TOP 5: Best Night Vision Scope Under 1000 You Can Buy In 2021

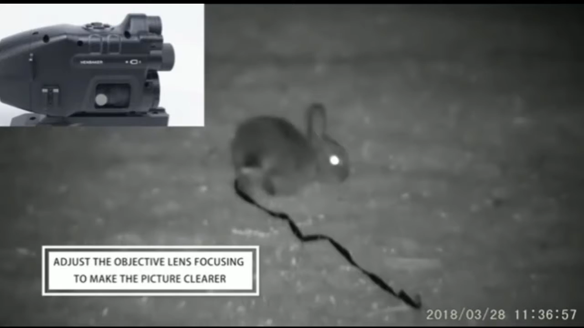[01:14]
Twist the front zoom wheel to narrow the field of view, and then twist the rear focus wheel to make it clear.
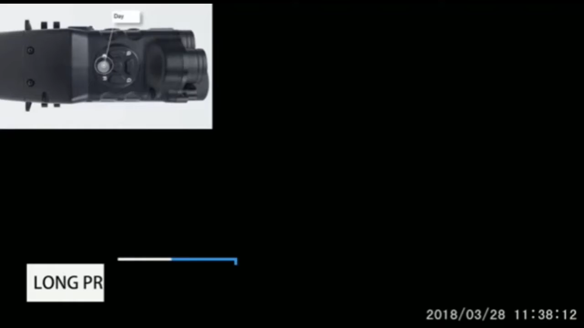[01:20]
Long press the IR button for 5 seconds to switch freely between day and night vision. In the night vision function, you can change the intensity of the infrared light every time you press the IR button.
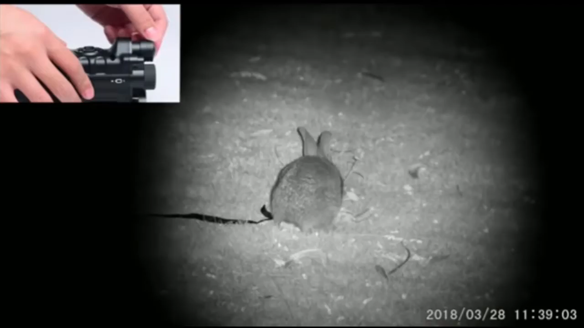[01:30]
Pull out the infrared lamp head to see farther. Swing the angle of the infrared light so that the infrared light illuminates the center of the target.
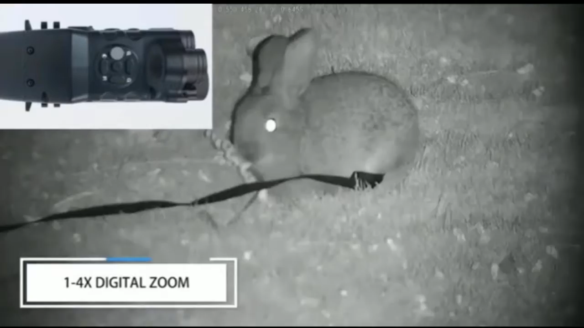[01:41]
4x digital zoom, plus 8x optical zoom, up to 32x.